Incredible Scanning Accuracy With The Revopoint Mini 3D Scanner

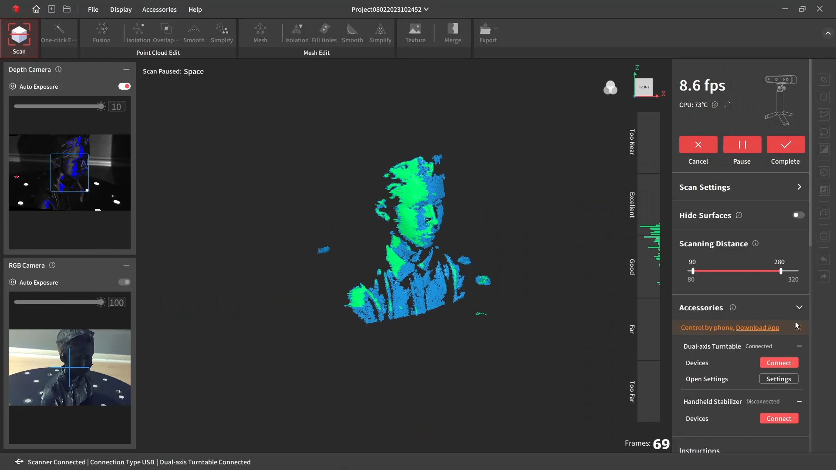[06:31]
go and it's not bad if the light is just right.
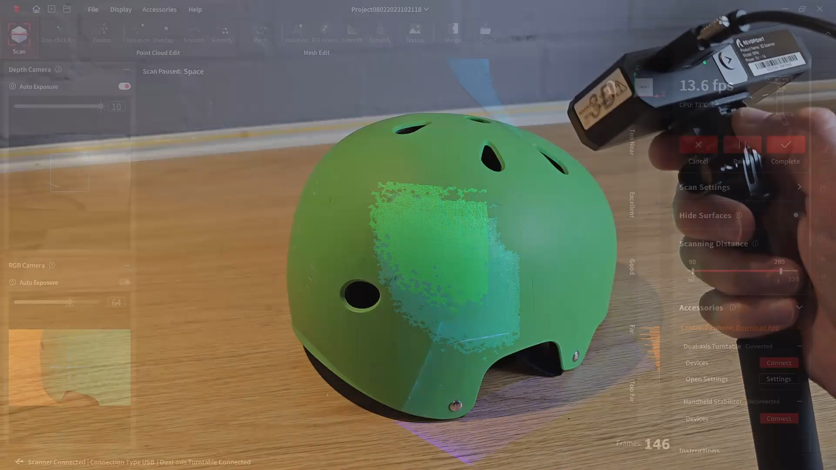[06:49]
confused the scanner as it does with all of these
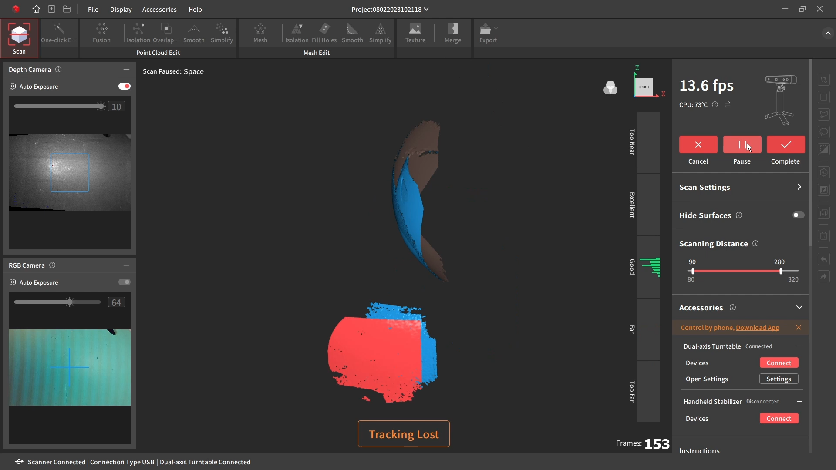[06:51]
types of scanners until you add markers to give it a reference.
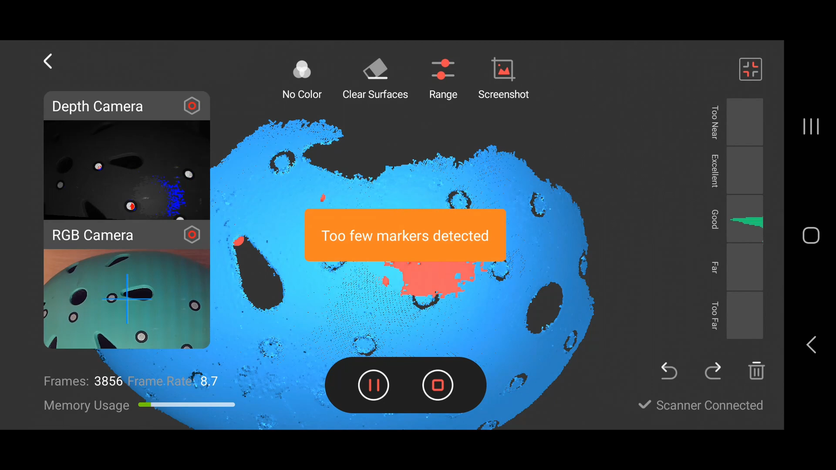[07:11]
I gave up after covering half of the helmet in these little dots as my son needed to go out and actually wanted to use his helmet.
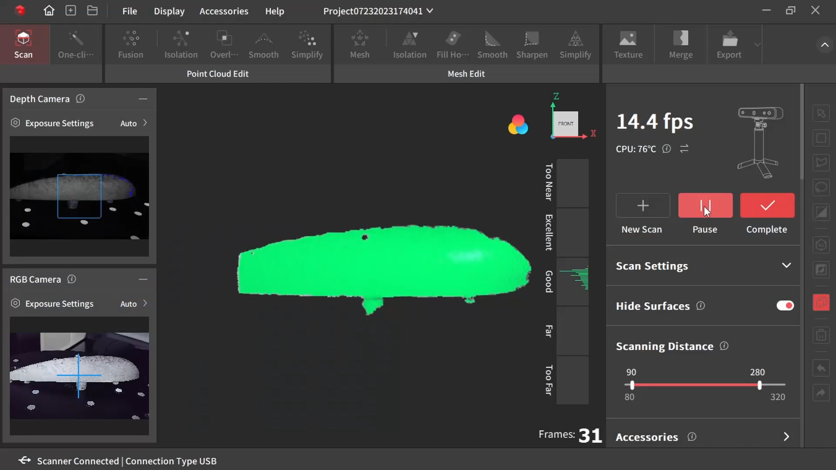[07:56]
Unfortunately this gave me some of the same issues which were that I could scan each side individually,
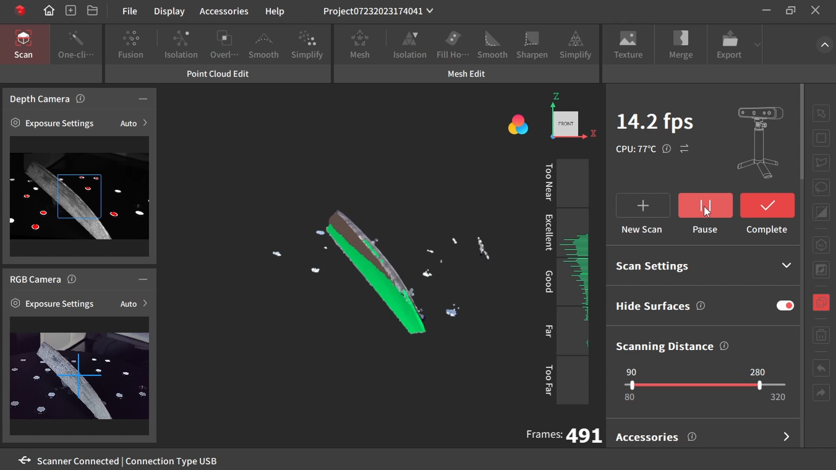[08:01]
but when it came to turning a corner and joining the sides together the scanner just couldn't figure things out.
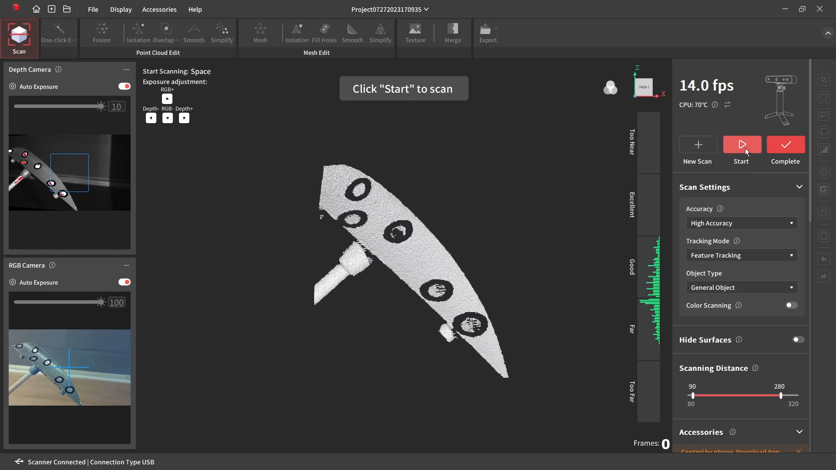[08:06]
I tried the marker dots again which helped the scanner to nearly figure out where the sides were in relation to each other,
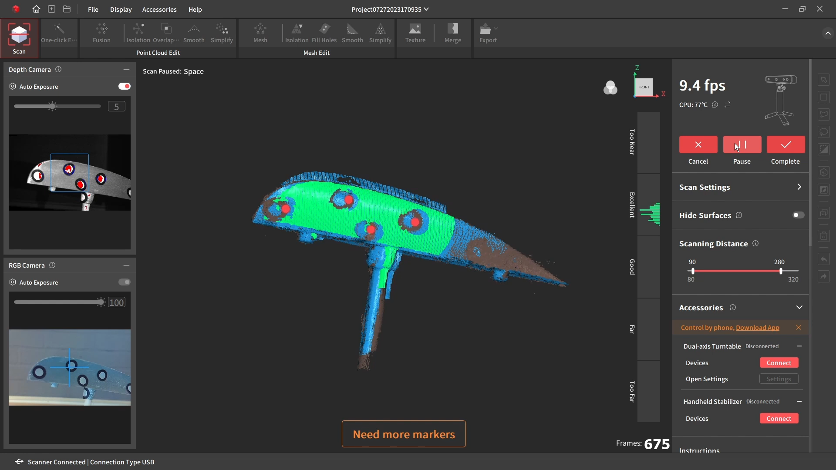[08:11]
but unfortunately the markers left massive holes in the surfaces that made the scan pretty useless without a lot of messing around afterwards.
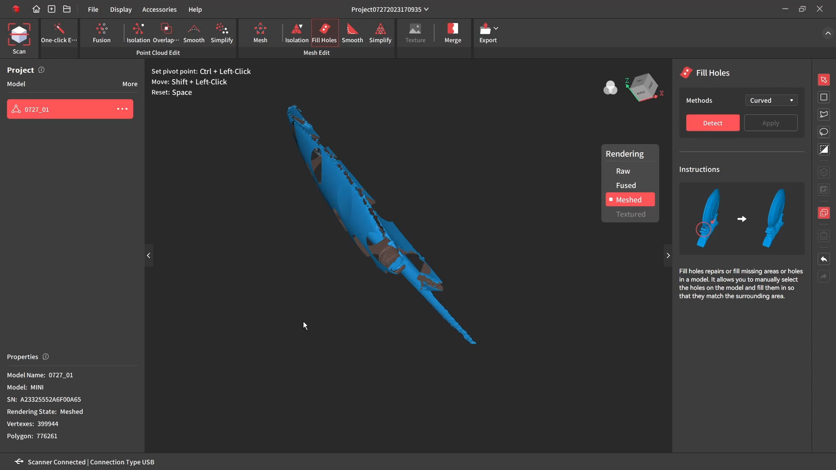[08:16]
Unfortunately I'm still looking for a scanner that's capable of scanning this tricky shape.
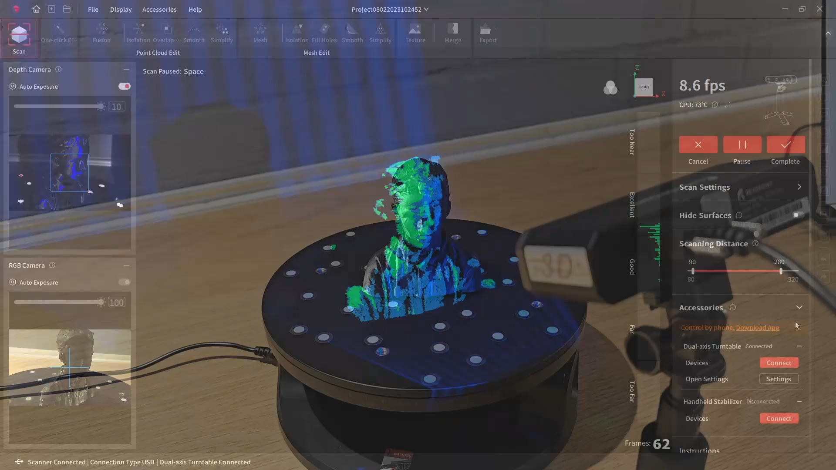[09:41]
Using the dark mode I did manage to scan some black objects but then other
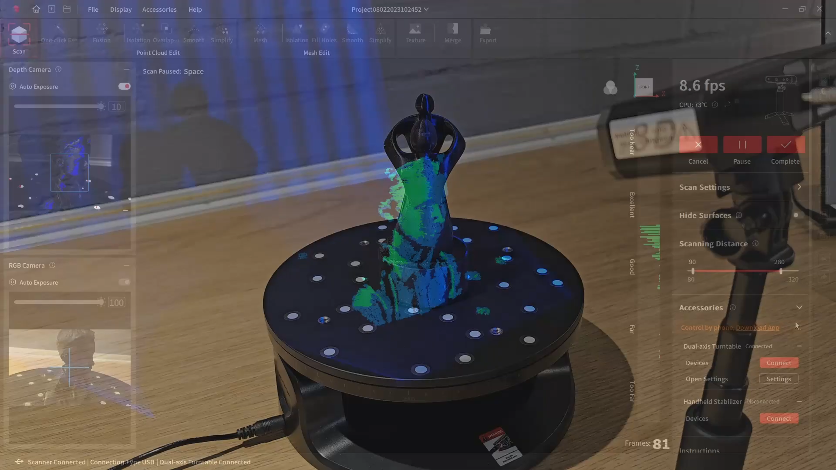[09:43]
objects that were made of the exact same material wouldn't scan at all.
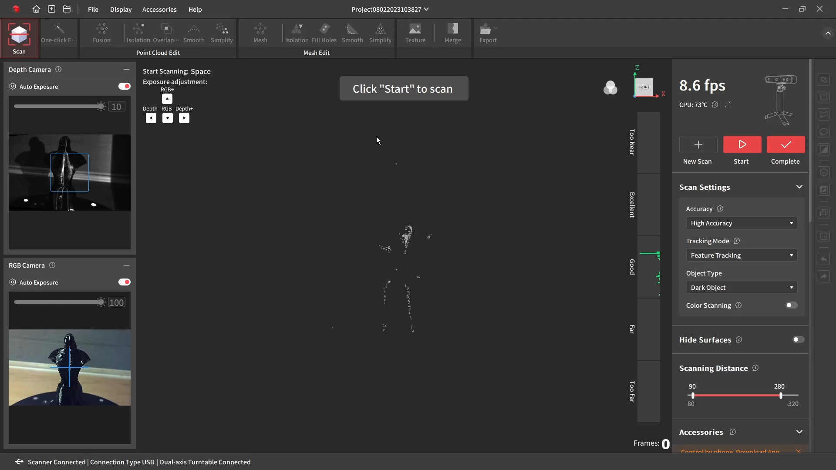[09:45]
And although small items scan well the Revopoint Mini just isn't a good option for larger objects.
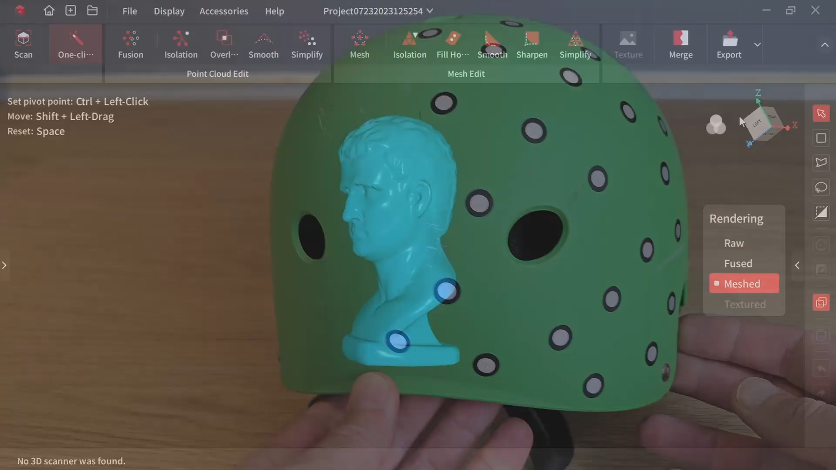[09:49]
The scanner has to be too close to see the light grid which means it just can't keep
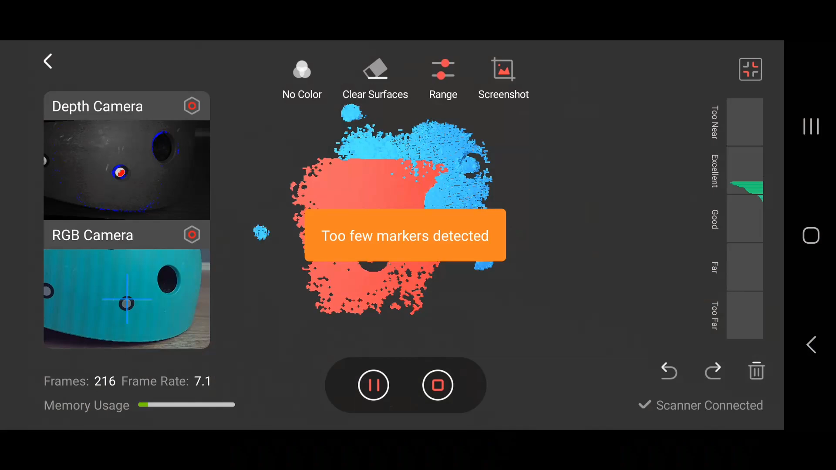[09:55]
track of where it is on big objects without hundreds of marker stickers everywhere. I also found that with some objects on the turntable the scan
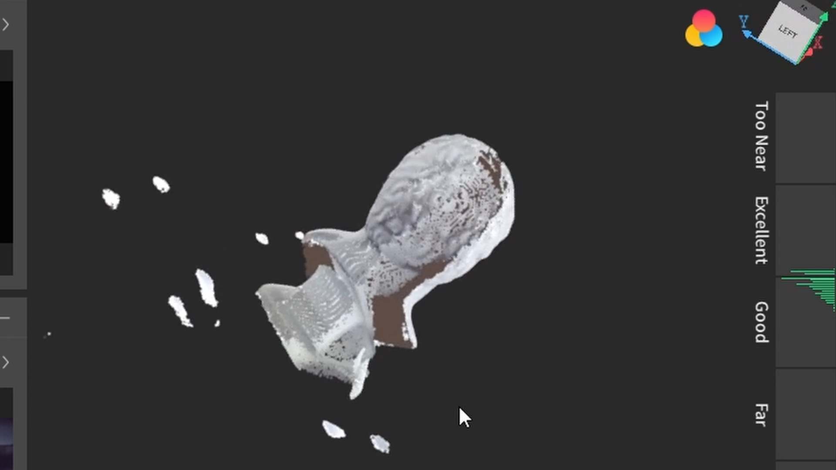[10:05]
information wouldn't always line up properly after a full 360 degree turn.